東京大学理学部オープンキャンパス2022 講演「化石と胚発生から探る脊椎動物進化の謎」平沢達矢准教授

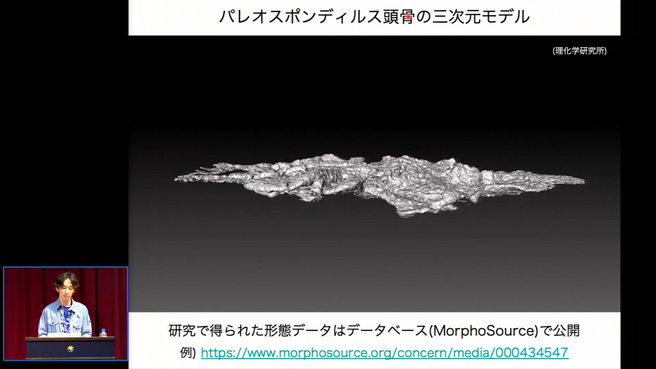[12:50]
その結果見事完全な状態の頭の骨の化石が 岩石内部に観察でき
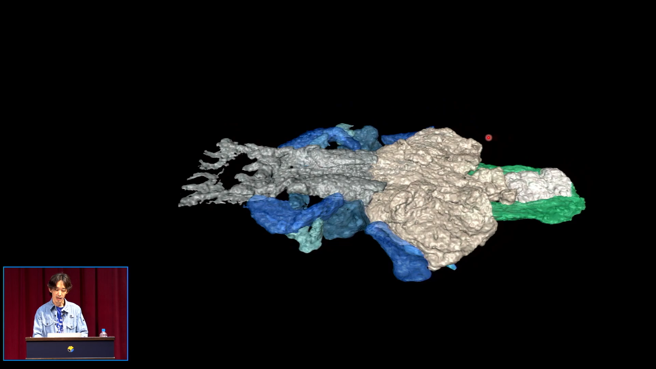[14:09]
関節 骨同士の境界を この
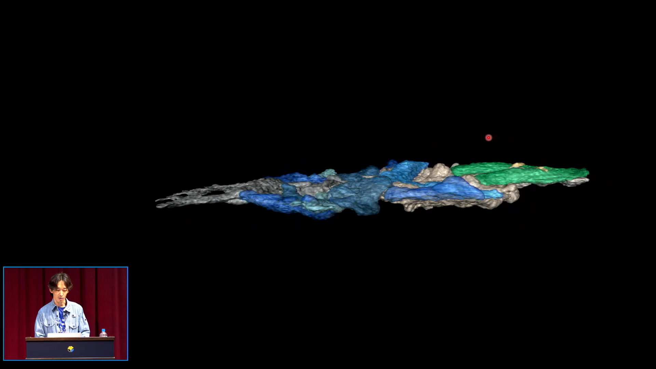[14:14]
ように色分けしてありますけれどもこのように明瞭に観察できたのは これが世界初です